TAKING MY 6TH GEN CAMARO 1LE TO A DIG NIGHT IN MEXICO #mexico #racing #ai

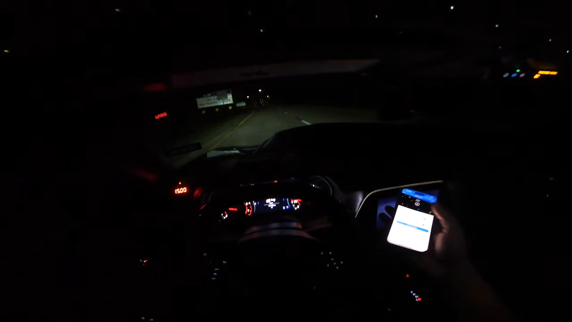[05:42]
yeah 750s is what we normally do 11.5 in the quarter oh so i went all the way to the quarter bro because i'm like eighth mile is not that long but i'm not hearing this joint say nothing
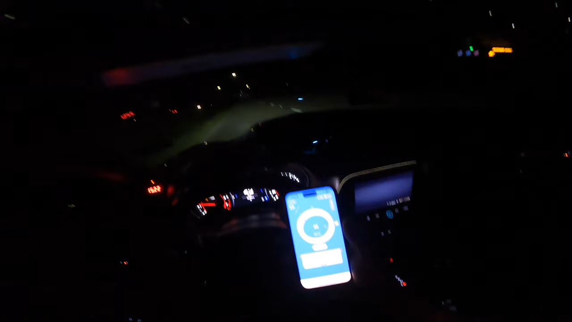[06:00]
and now that i done came all the way down here i know it's about to be covered in rocks bro